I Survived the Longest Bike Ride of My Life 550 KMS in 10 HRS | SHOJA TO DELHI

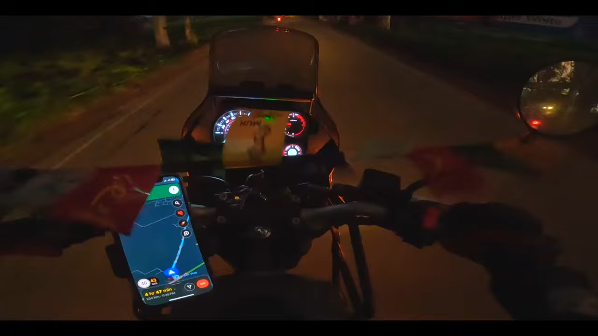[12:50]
तो भाई हम वापस उसी रूट पे आ गए जिससे हम गए थे, यहीं तो खड़े थे हम, यहाँ पर पूरे गांव में से निकलते हुए रास्ता जाएगा अभी।
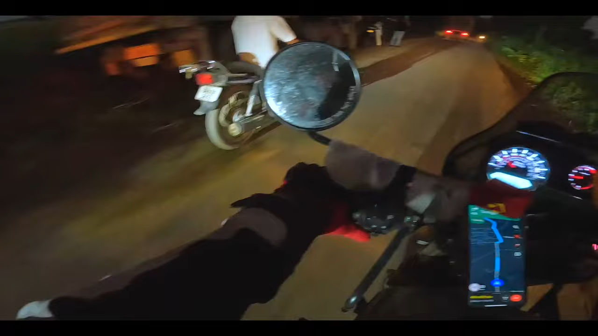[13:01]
गड्ढे में गई भाई ये, देखिए वो नहीं दिखी हो बट गड्ढे में गई वो।
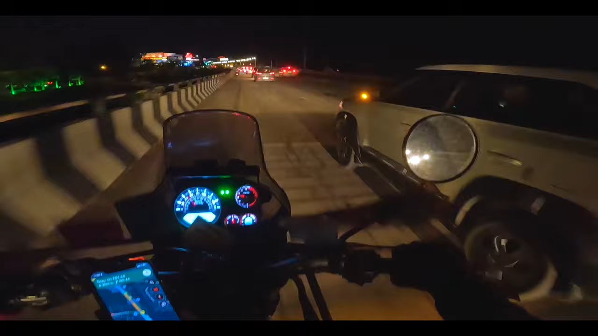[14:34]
तो भाई लोगों आपका स्वागत है अम्बाला में, तो फाइनली हम अम्बाला पहुंच गए हैं, अब 205 किलोमीटर और घर रह गया अपना, 205 किलोमीटर,
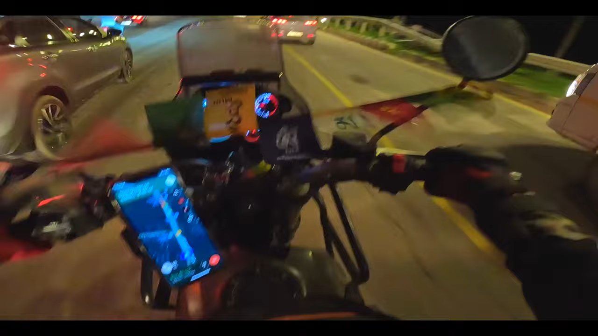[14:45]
ये 7:30 हो चुके हैं और टाइम दिखा रहे 11:25 तक पहुँचेंगे अगर लगातार चलते हैं तो, ठीक है।
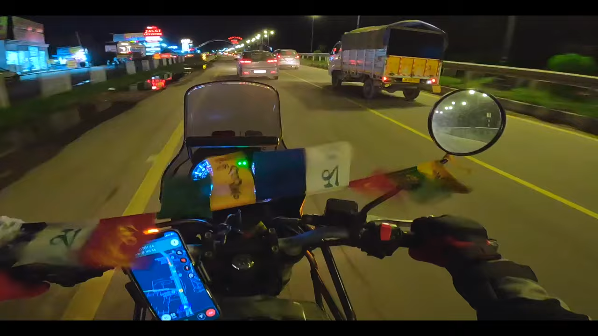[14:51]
ये है अम्बाला का फेमस धनुष, जो आप हर किसी की वीडियोस में देखोगे, नहीं देखोगे तो मेरी वीडियो में देख लो, ये फेमस धनुष है।
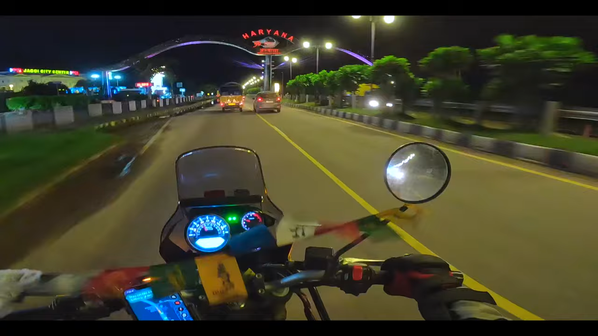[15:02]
तो अम्बाला में आपका स्वागत करते हैं। एक और ट्रैफिक मिल गया यहाँ थोड़ा सा हमें, पता नहीं क्या क्यों है ट्रैफिक, पता भी नहीं है।
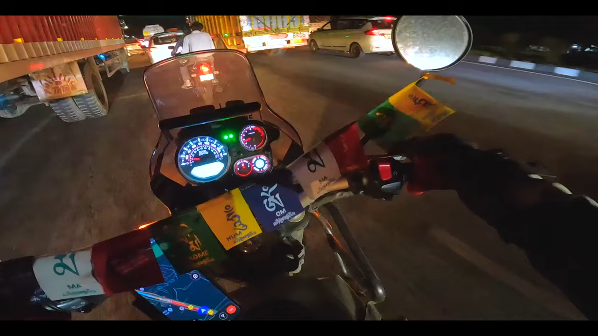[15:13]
ये तो हमें गीत उद्योग क्रू क्षेत्र में, आपका सर क्रू क्षेत्र में आ गए भाई हम, और ट्रैफिक का बहुत गंदा हो रहा है क्रू क्षेत्र में, कोई तो सीन हुआ है यहाँ पर।
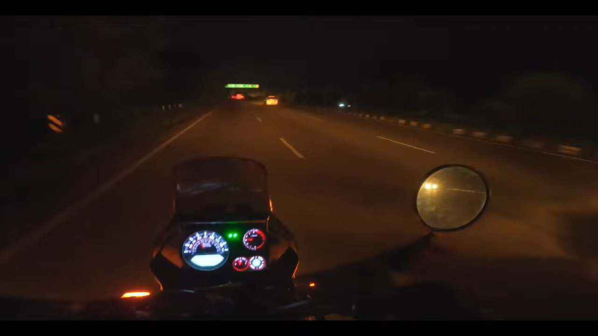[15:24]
दिल्ली 143 किलोमीटर रह गया है और अपना करनाल 12, पानीपत 31 और सोनीपत 100 किलोमीटर है यहाँ से, ठीक है। और आशु भाई अभी पता नहीं चल रहा कहाँ पर है, बहुत पीछे रह गए मेरे ख्याल से, तो मैं अब स्लो करके गाड़ी चला रहा हूँ। आपको दिख भी गया होगा, क्या ही दिखेगा अंधेरे में।
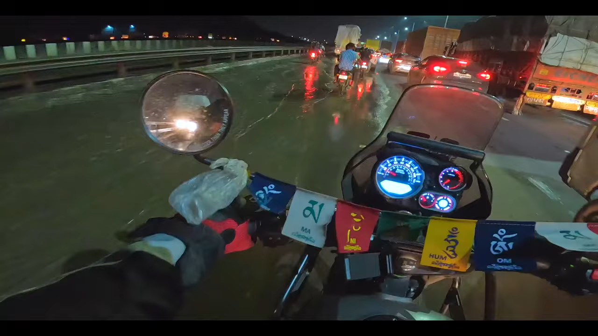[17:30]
बहुत बारिश हुई है, पानी पानी भरा हुआ है यहाँ तो। अपने रोडों पे चढ़ते हुए 10-15 मिनट और लगे घर पहुँचने में, और हालत बिल्कुल ढीली है हमारी। मज़ा आ गया भाई राइड करके इस ट्रिप में।
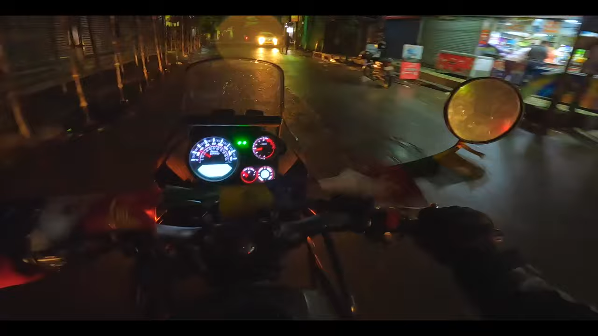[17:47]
चलो भाई आ गया इनका घर, आशु भाई का स्टॉप, मतलब क्या आशु भाई यहाँ से निकल जाएंगे अब।
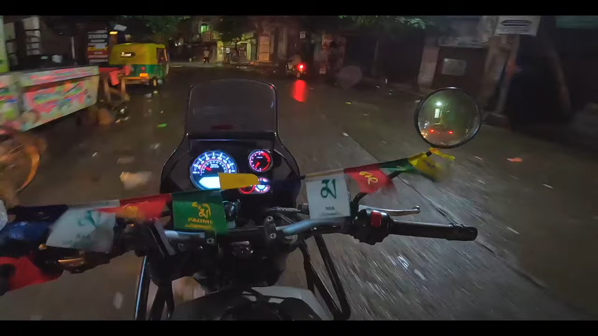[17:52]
फाइनली घर, यहीं से जाओगे ना? चलो मिलते हैं, ठीक है भाई, बाय।